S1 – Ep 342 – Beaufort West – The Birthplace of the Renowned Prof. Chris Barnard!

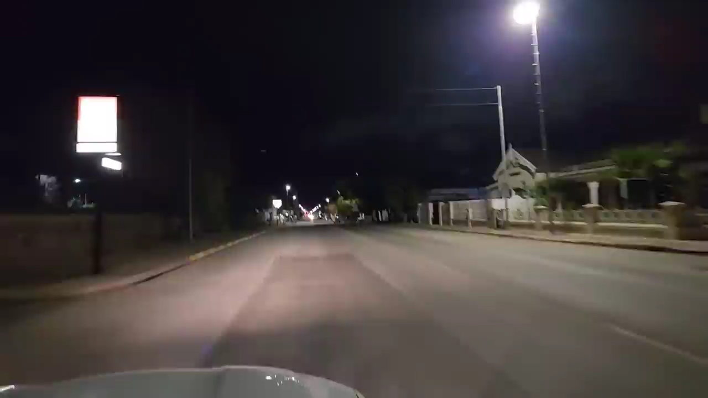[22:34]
Look how dark it is here, eh? Load shedding is expected at 10. Yep. It's now 6:30.